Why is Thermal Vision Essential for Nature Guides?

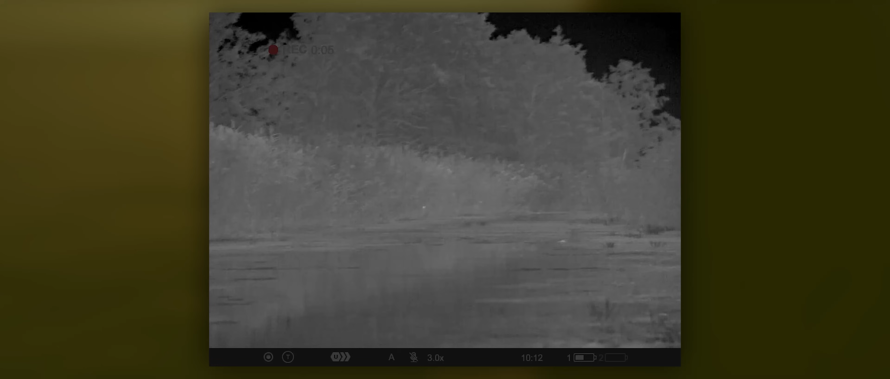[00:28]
But when you have the thermal vision, then you become a magician that finds these birds really quickly.
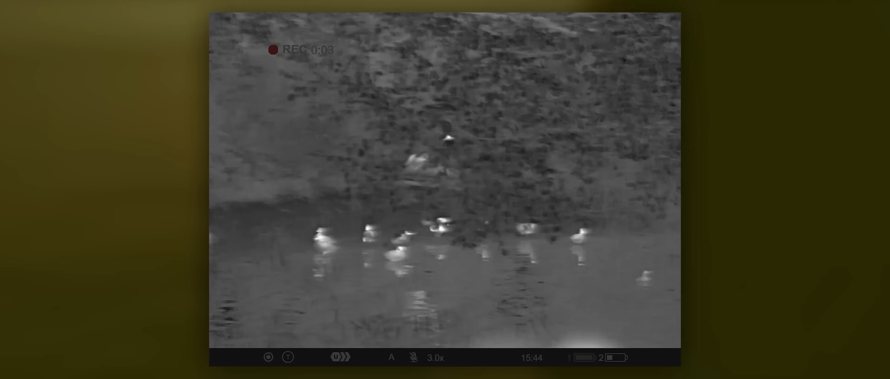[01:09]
You have the ability to still watch these birds that you will not be able to share with your guests the same excitement that you have now with the Thermal Vision devices.